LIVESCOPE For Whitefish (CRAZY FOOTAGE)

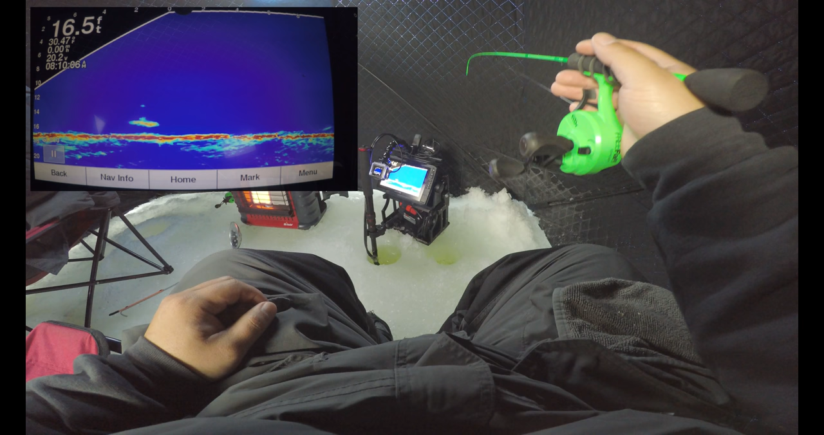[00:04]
On screen: depth 16.5 ft
They got turned around. It's coming to you, boy. It's coming to you. Oh, shit. It's coming to you. Got it?
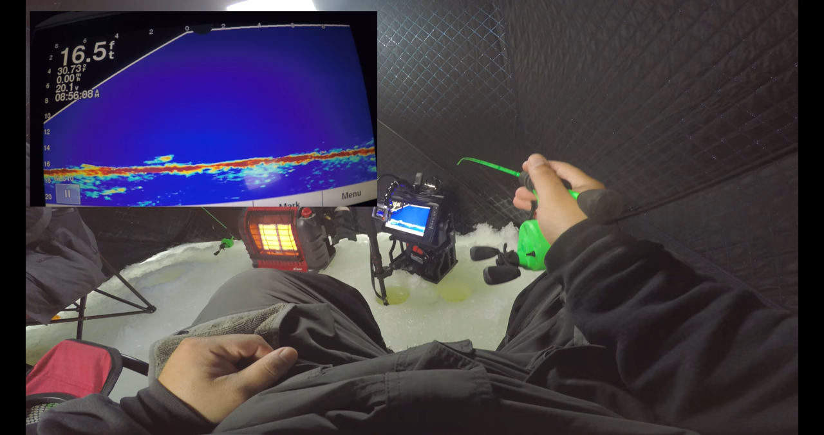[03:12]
On screen: depth 16.5 ft
Oh, he bit. Shit. My drag, though. Oh, there we go. No, you're good. We're good. I'm tightening my drag. Oh, yeah.
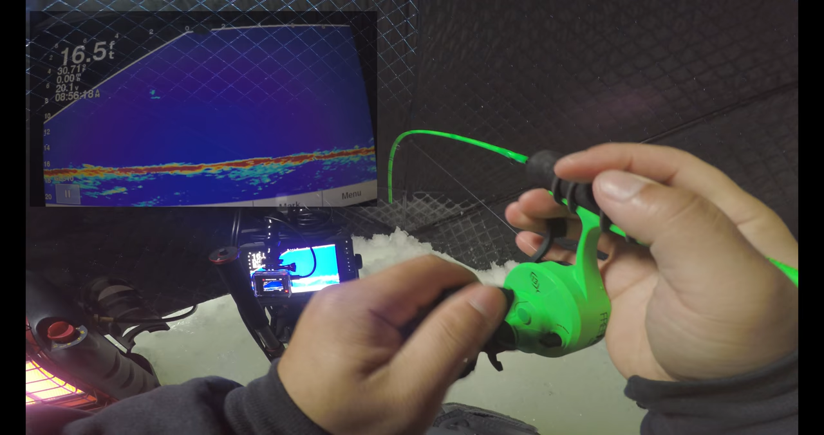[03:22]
He swam towards me. I'm going to get this mug.
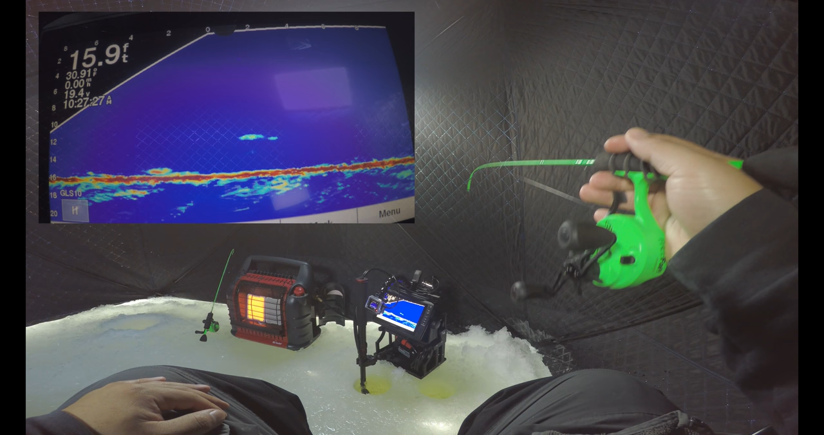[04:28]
On screen: depth 15.9 ft
Two of them. Oh my God.
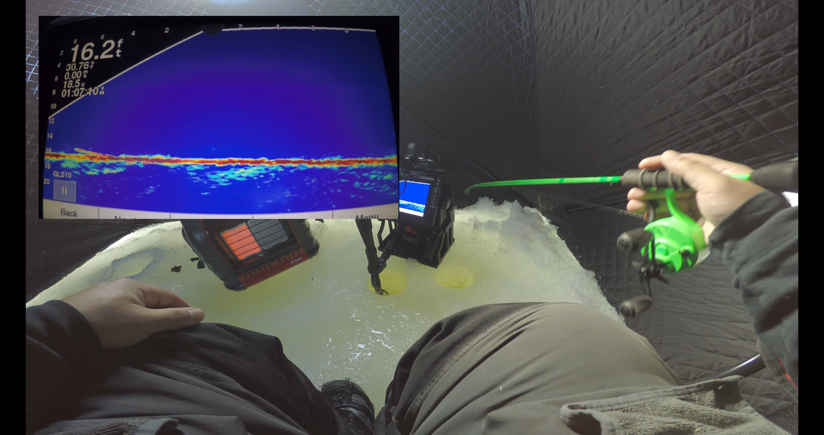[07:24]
On screen: depth 16.2 ft
There he is. On the bottom. Come on. Bite. Two of them. Here he come. Oh. Come on. Come on, bite. Bite.
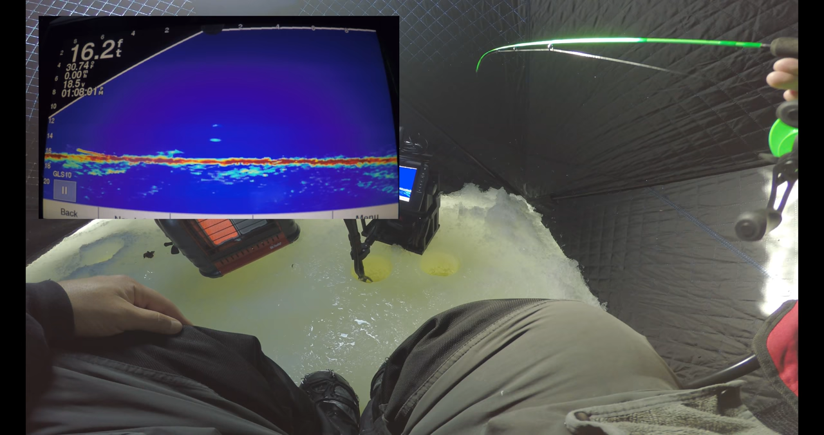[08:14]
On screen: depth 16.2 ft
Come on. Hit it. No, he's swimming away. Come back. He's coming back. He's coming back. He's gonna crush it.
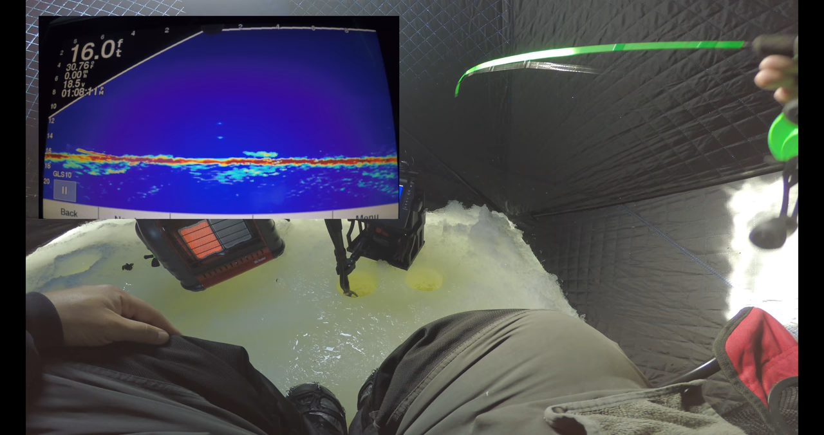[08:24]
On screen: depth 16.0 ft
Come on. Come on. Come on. Eat it. Eat it. Eat it. Oh, yeah. Oh, yeah. Yes. Come on. It's a nice one.
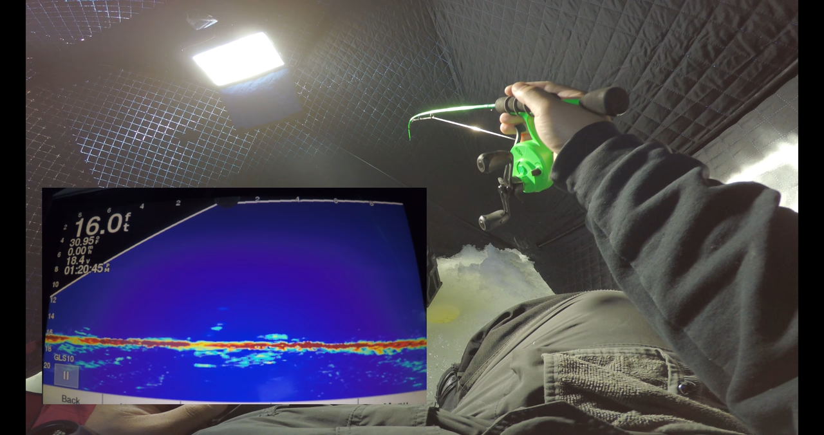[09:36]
On screen: depth 16.0 ft
Come on, hit. Hit. Oh, they're swimming around.
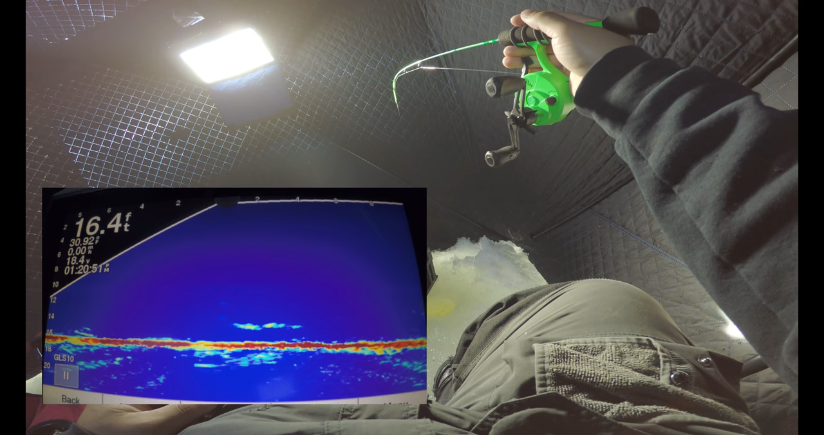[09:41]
Hit it. Come on, hit.
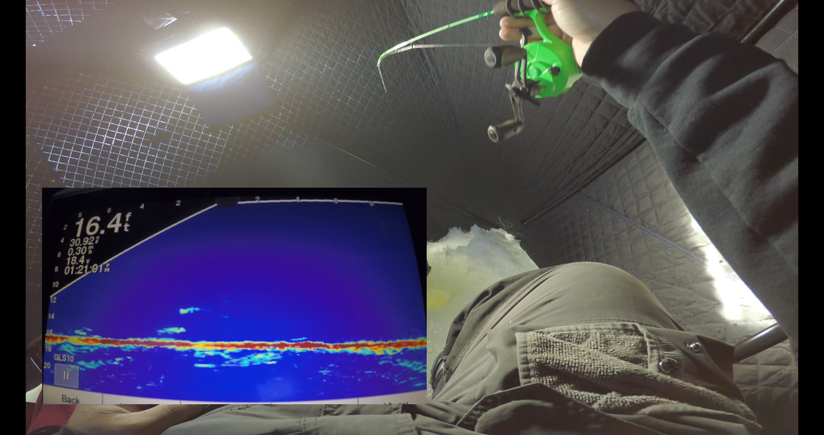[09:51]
He's looking at my slider. One's at my slider, one's at my spoon. Wow, this is crazy.
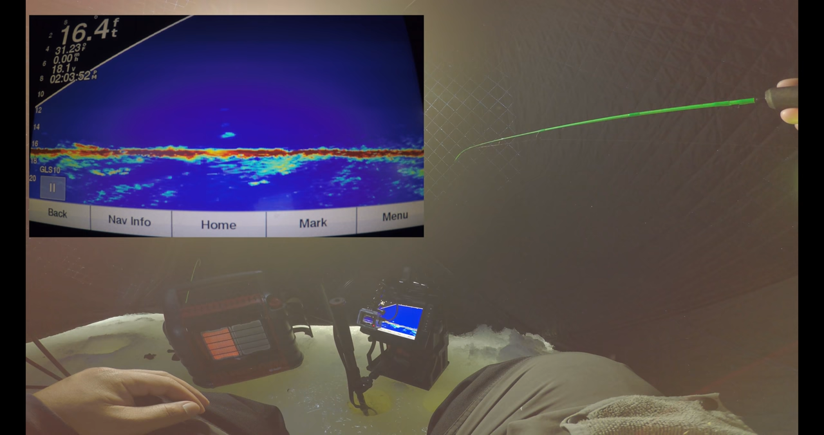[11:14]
On screen: depth 16.4 ft
Bite it. Bite it. Oh snap, I think he's coming to you, boy.
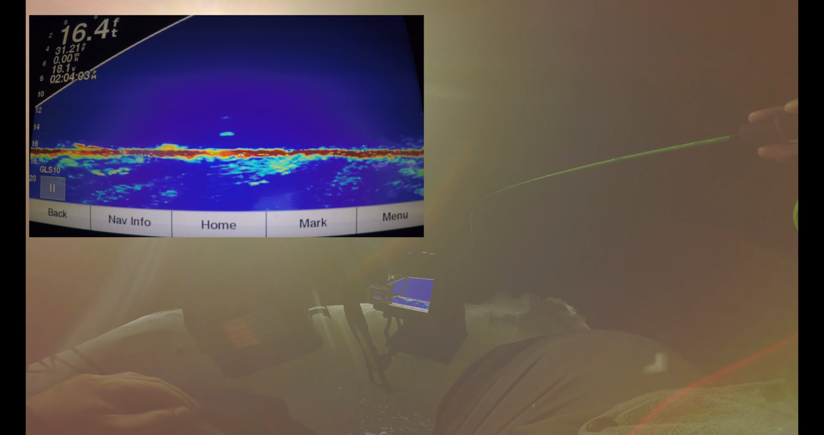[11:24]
On screen: depth 16.4 ft
He's coming to you. Oh, he's coming back to me. He's between us right now.
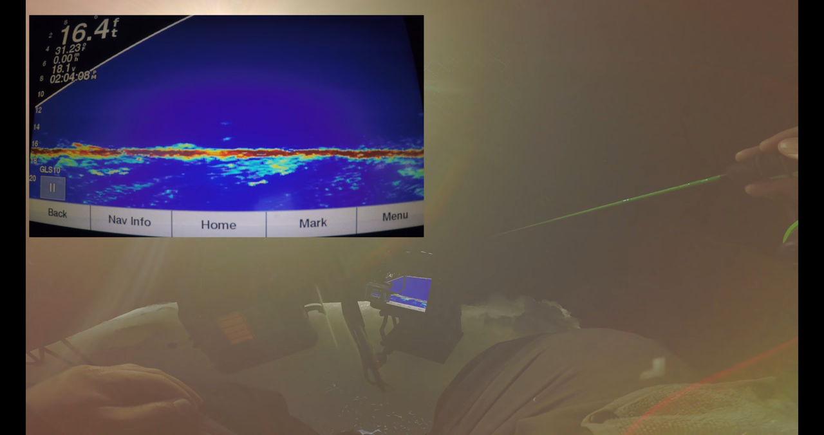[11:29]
On screen: depth 16.4 ft
Oh, he's coming back to me.